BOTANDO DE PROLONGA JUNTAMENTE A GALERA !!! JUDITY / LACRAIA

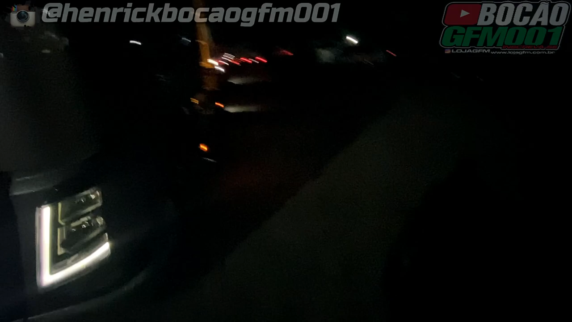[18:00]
O pessoal falou que tá chovendo pra frente aí. Mas até que não sujou muito não, dá pra brilhar no meio da noite. Se liga.